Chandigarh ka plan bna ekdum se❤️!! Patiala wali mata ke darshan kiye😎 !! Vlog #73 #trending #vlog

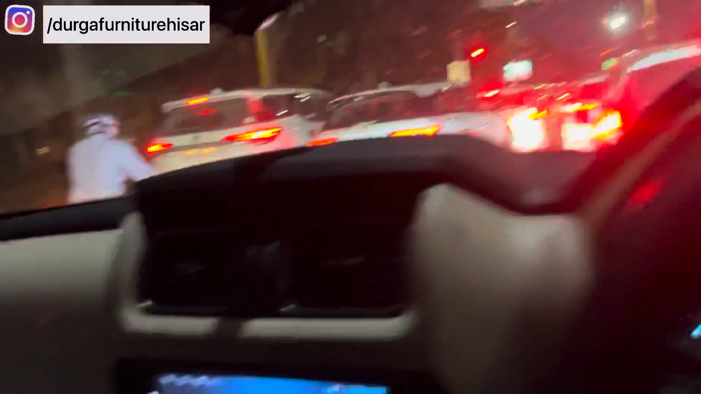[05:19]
जामपटियाला यहां से लगवग है 41 किलोमेटर दूर मौणी में जाम लगए जए यह यह यह अपर पटियाला में एंट्री करते हैं आपर देखा हमने गुर दुद्वारा बड़ा श�